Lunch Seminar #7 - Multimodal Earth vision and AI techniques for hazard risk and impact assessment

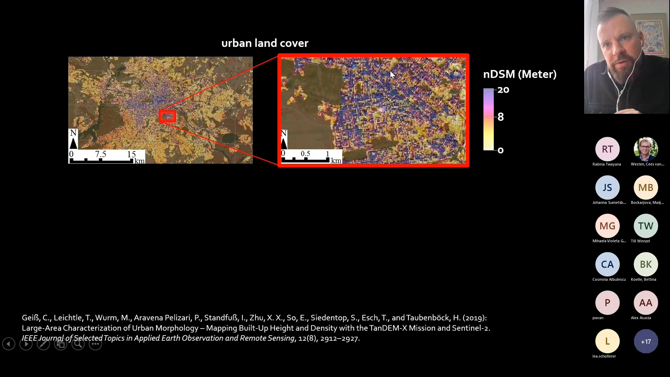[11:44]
Not really on building level, I would say on a kind of a neighborhood level. But this is how it looks like for a big city. So you have those blocks here that are indicated and then the corresponding height information.
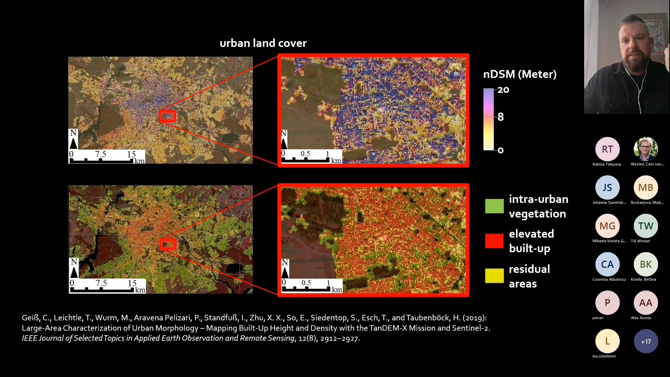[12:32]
And those are actually the areas that are really interesting for us because those are the buildings. And this is actually the information that we use to disaggregate the existing exposure information. And we use it to basically compute two variables and that is the built up height and the built up density.
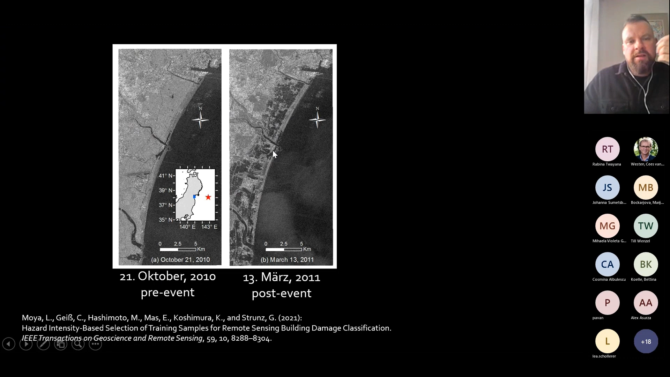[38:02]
You already see how many areas here in the in this coastline are inundated. And what is actually also very interesting is that nowadays, for instance, and for instance, for the whole eastern Japanese coast that is the case,